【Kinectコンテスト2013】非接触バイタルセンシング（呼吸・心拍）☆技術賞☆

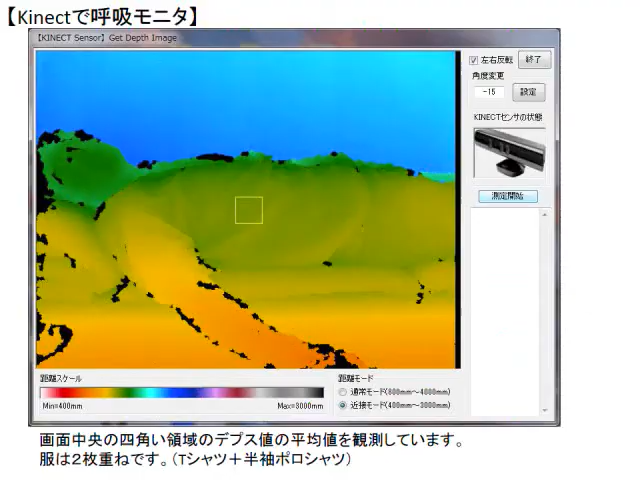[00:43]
デプスカメラから得られる多数の画素情報を使って、3メートルの距離でも100ミクロン程度の帯動を捉えることができます。
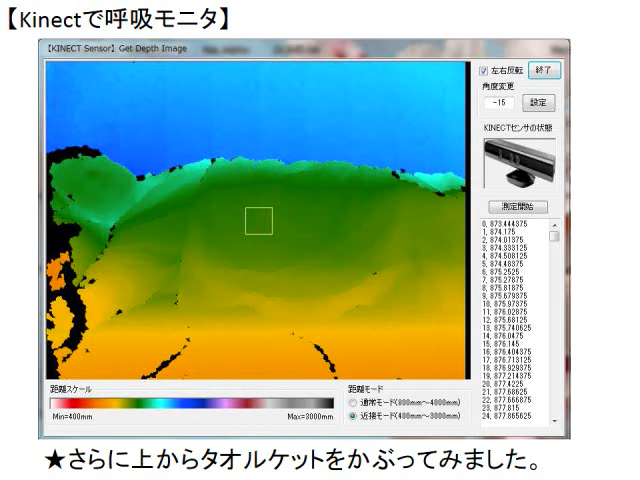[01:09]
呼吸を非接触でセンシングすることができます。